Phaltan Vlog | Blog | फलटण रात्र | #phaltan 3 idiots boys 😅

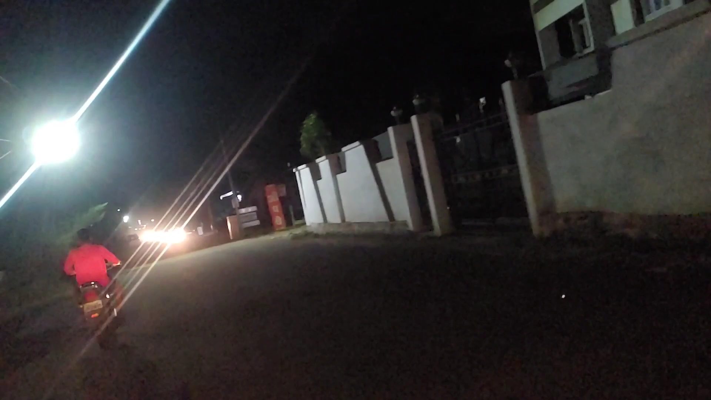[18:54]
अरे दादा आपण चाललोय कुठे, गणेशकडे चाललोय.
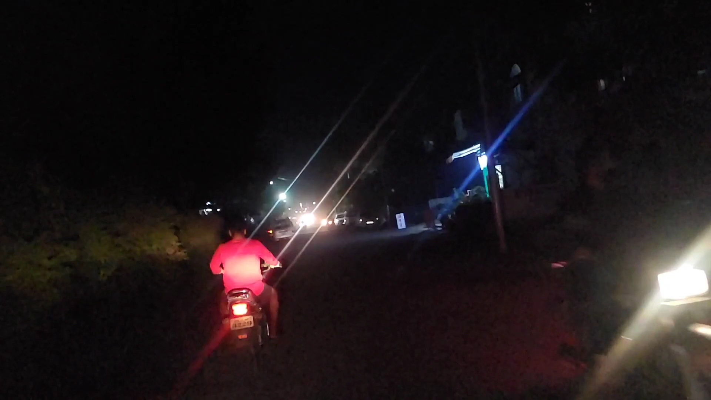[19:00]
या चौकाला एक नाव आहे ना असं काहीतरी. गुलकी का काय त्याला म्हणतात. हे कोणतं मंदिर होतं मागाशी होत,